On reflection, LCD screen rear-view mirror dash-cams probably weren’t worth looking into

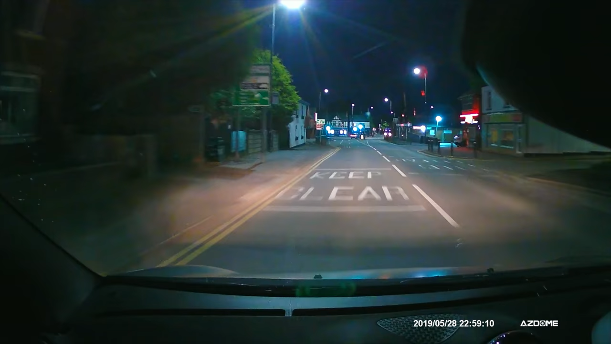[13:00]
so I was never able to test out whether that rear camera would have worked well in the rain or whether it would have got raindrops stuck to it. But I managed to take it out in the dark, so let's have a look at that. Now, this is the first time I've taken the car out in the dark with this dash camera fitted to it.
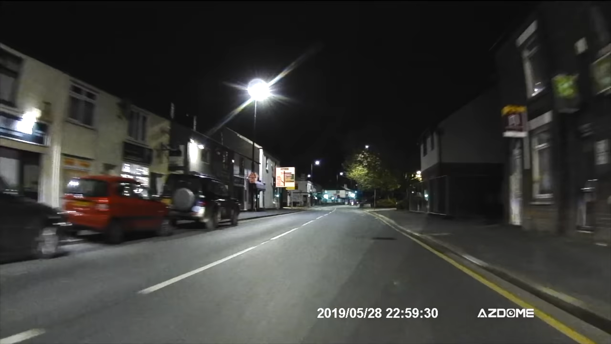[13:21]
And I've got to say, I kind of see what they were trying to do now. The rear view in the dark looks better through this than it does through a normal mirror. So that came right at the end of testing, and it was a bit of a revelation,
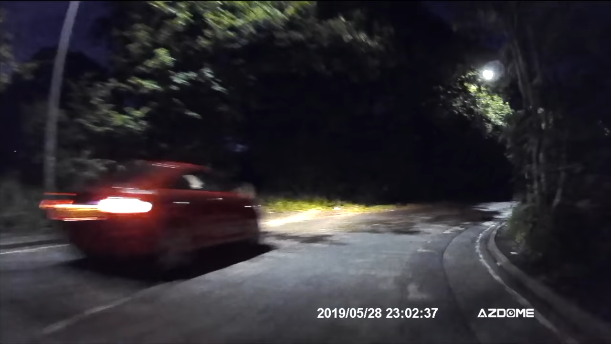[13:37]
because up to that point this thing had worked worse than any rear view mirror I could imagine.
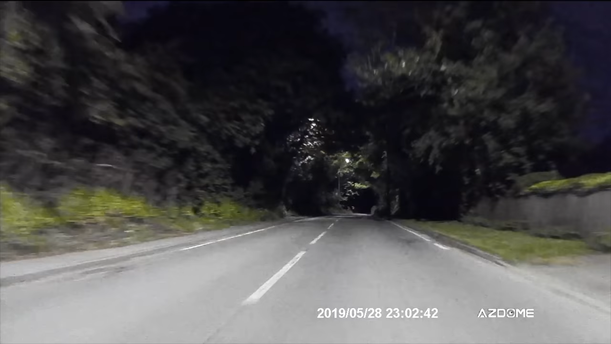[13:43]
But at this point it was much better. I mean, just look at this next scene. We've got a vehicle coming up behind the car. Now, in a normal rearview mirror, this is just glare in your rearview mirror.
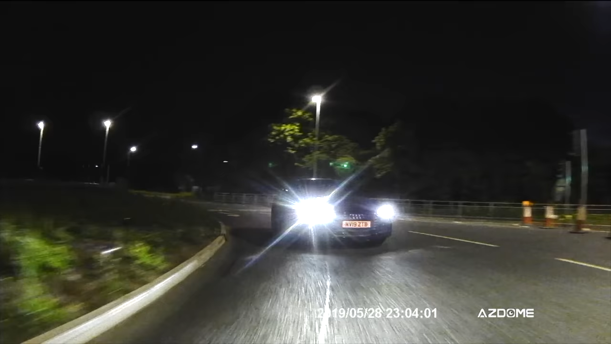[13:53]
You can't really see what's going on other than there's headlights behind you. But I could even read the registration number on the camera here, and it came through that clear on the screen as well. So, yes, in the dark, this is much better than a normal rearview mirror.
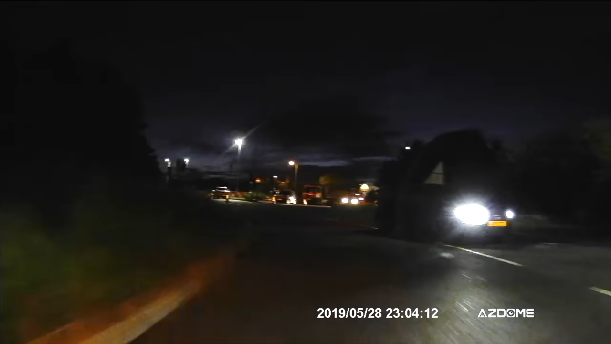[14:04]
That said, if it's too bright for you in the dark, you can press the button at the bottom,